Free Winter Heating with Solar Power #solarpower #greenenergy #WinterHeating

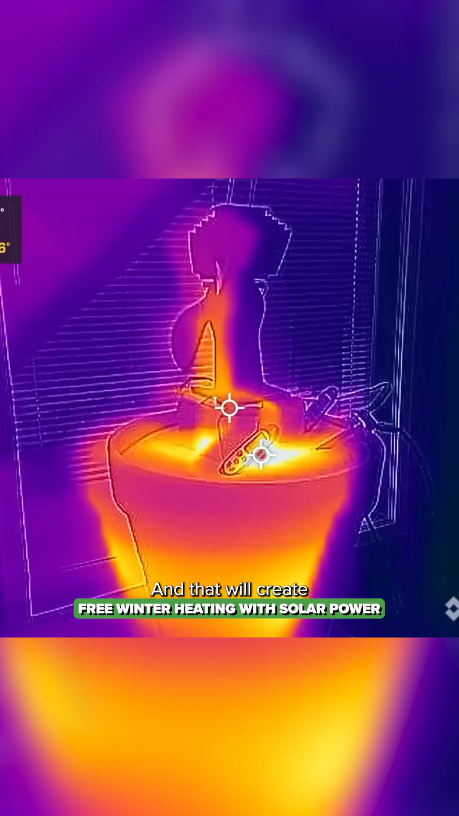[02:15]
that will create a little bit of current when there is a difference in temperature from top and bottom.
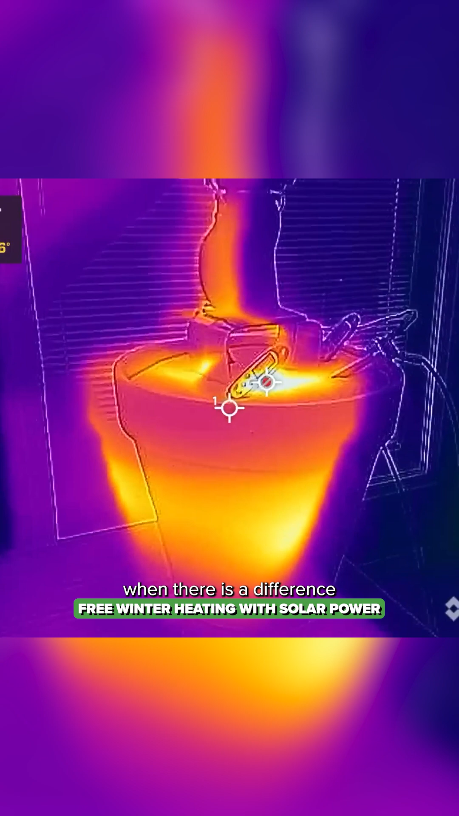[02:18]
So with this FLIR thermal imaging camera the little target in the middle will
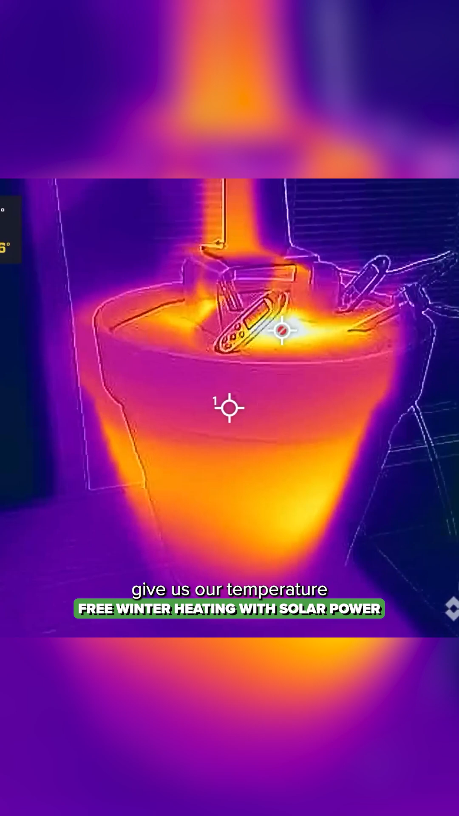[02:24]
give us our temperature and the red target is the maximum within the scene.
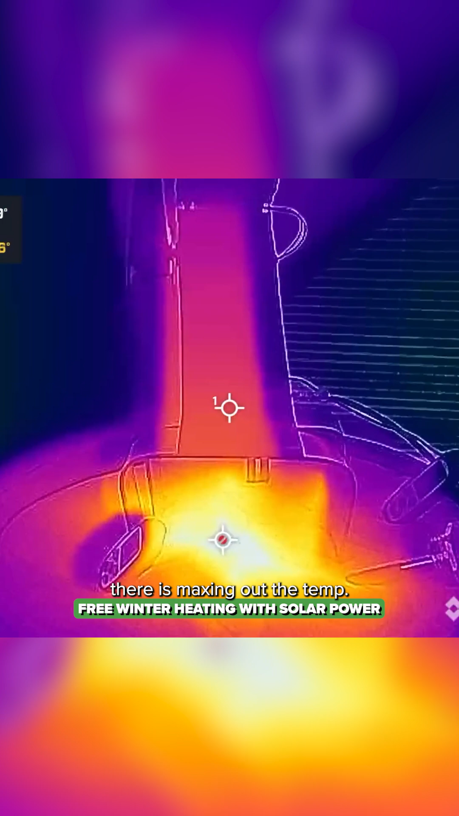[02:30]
So right in the middle there it's maxing out the temp but this base is about 160 degrees Fahrenheit and the top is 85 so that's enough of a difference to then spin the fan.
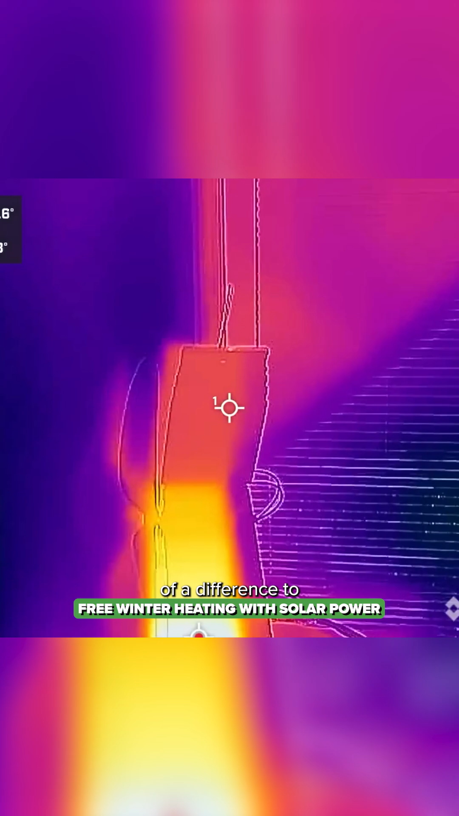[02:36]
And then that fan starts to spin and I have the three different thermometers one is one foot away from the pot then three feet and then five feet showing the difference.